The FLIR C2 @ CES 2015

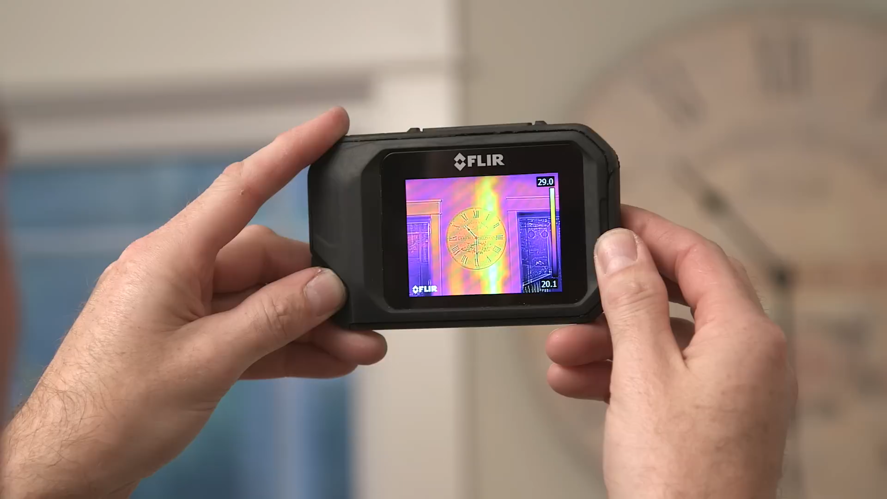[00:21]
image to give you that detail that you need so you can understand exactly what's going on in that thermal image.
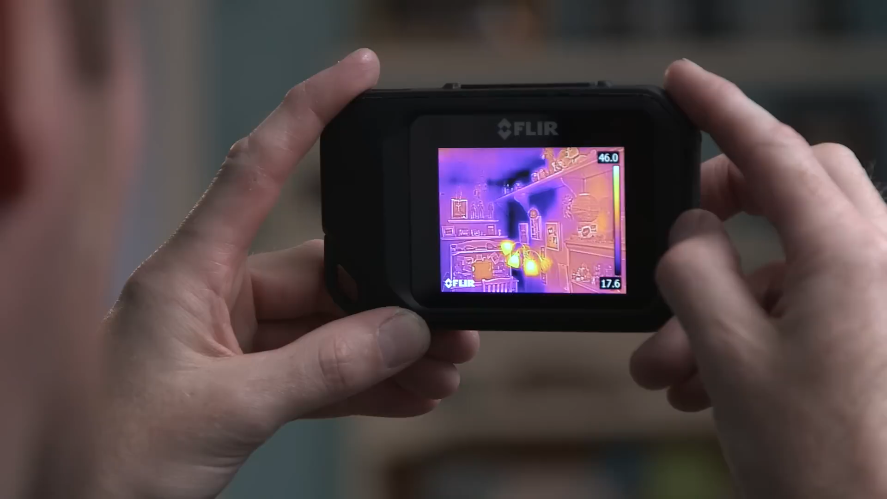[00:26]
The FLIR C2 features a bright 3-inch touchscreen which allows you to navigate through the easy menu system.
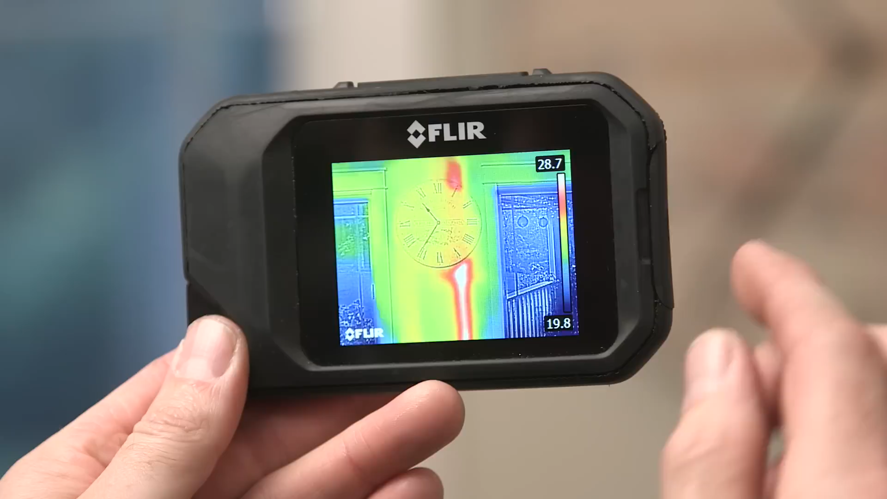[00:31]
You can easily change your pallets and view your images.
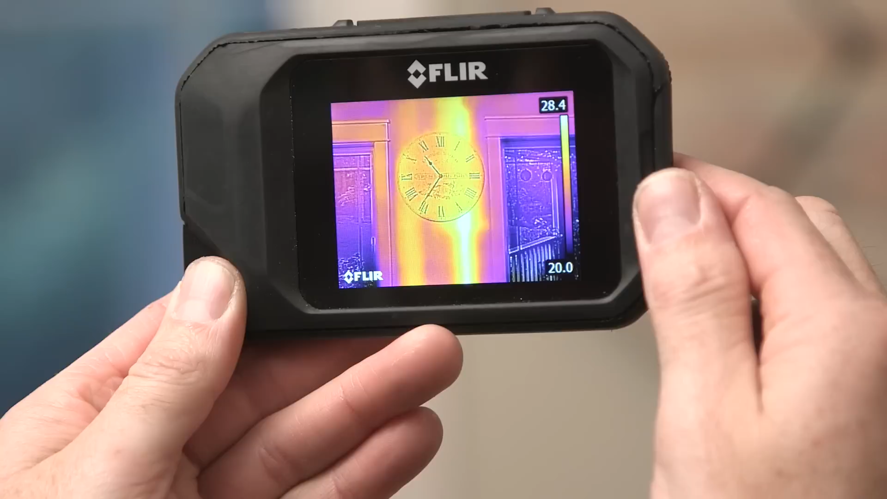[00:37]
Images are easily downloaded via USB port.
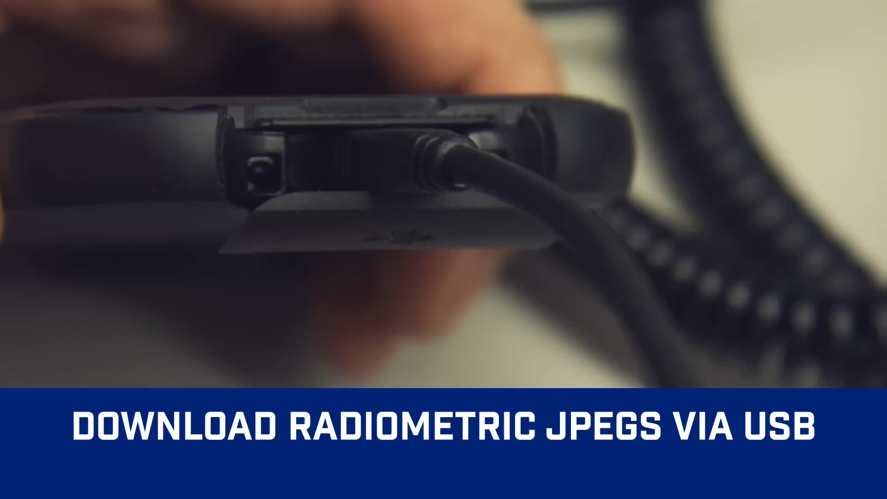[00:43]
You can store over 500 images on the C2 camera. The thermal images are fully radiometric JPEGs which
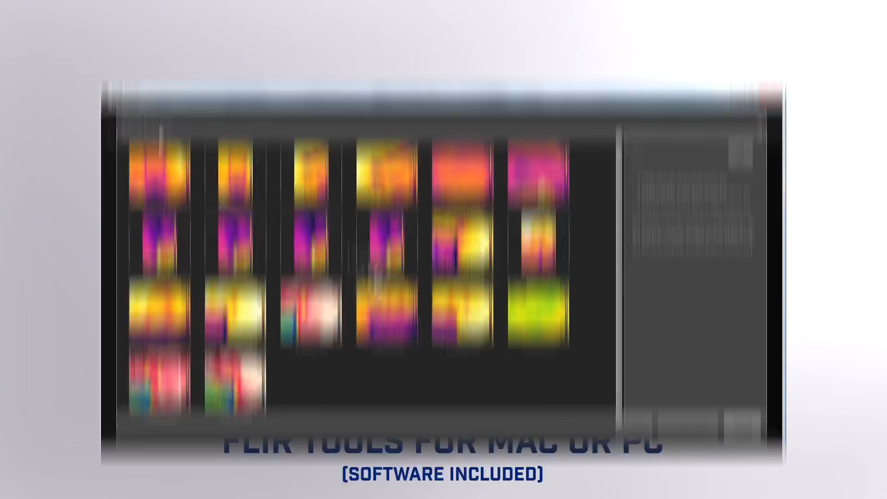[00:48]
means that you can share these JPEGs with anyone and with the FLIR tools software
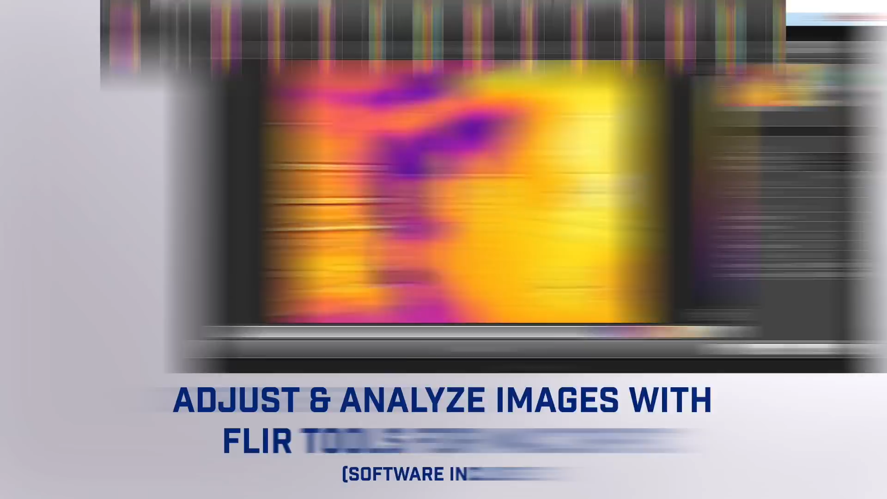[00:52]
you can go in and actually analyze each and every pixel temperature data. We're really excited about this product launch.